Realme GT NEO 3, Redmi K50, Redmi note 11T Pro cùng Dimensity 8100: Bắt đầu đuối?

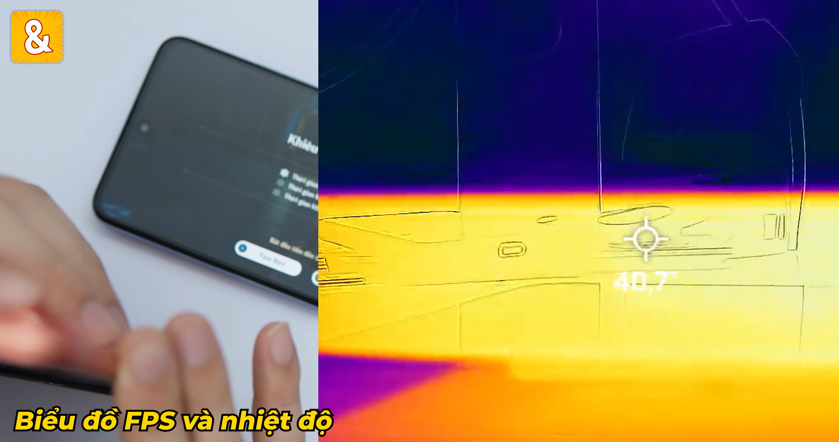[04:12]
sau 32 phút chơi là 41 độ C ạ nhiệt độ khung viền cũng là 41 độ và nhiệt độ mặt sau lên đến là 44 độ C
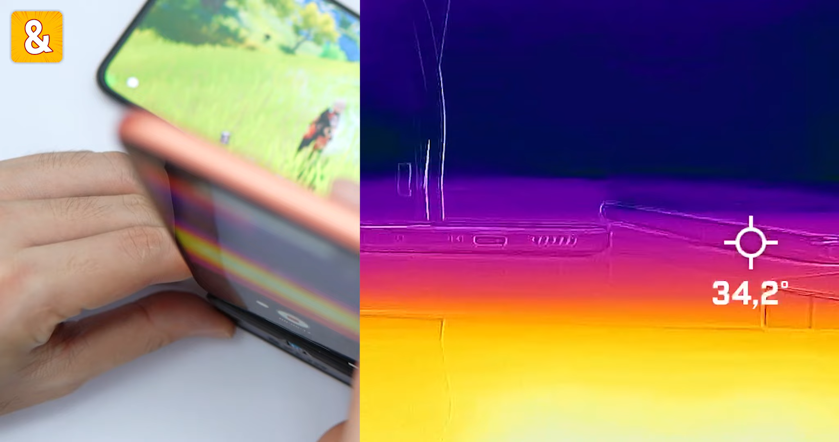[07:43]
nhiệt độ khung viền là nhiệt độ khung viền là cũng 44 độ luôn
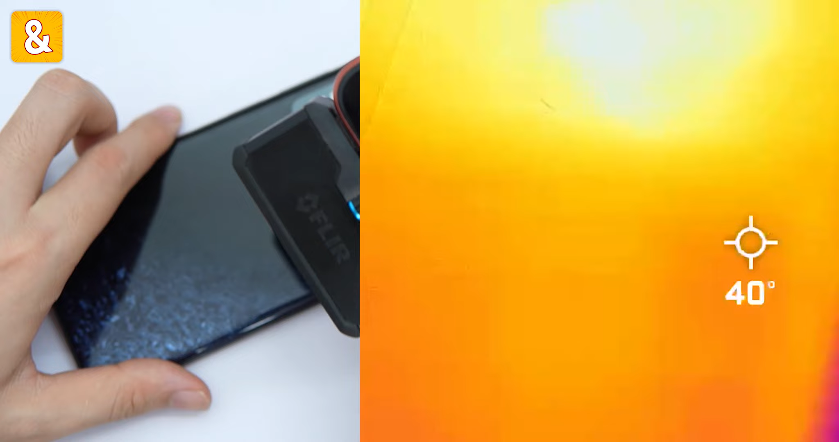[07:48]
còn đây là nhiệt độ mặt sau này nhiệt độ mặt sau cũng rơi vào 44 độ anh em ạ và sau 30
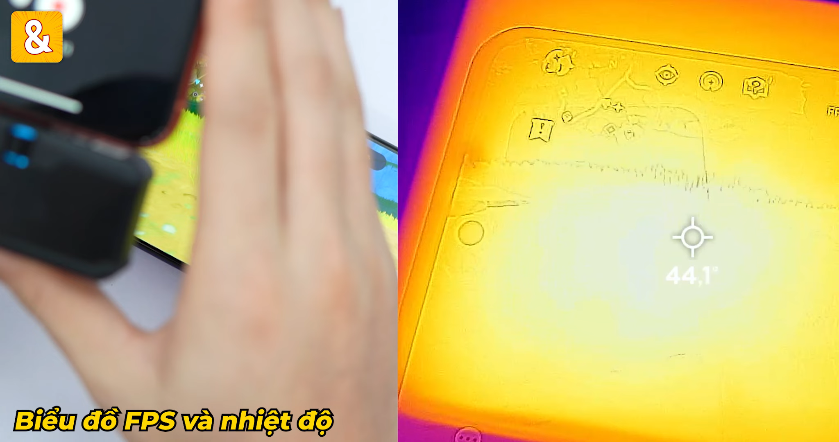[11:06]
nhiệt độ mà trước mình đo được lên đến là 44 độ C này nhiệt độ khung viền bằng nhựa thì là chỉ là 37,7 độ thôi lên đến là 45 độ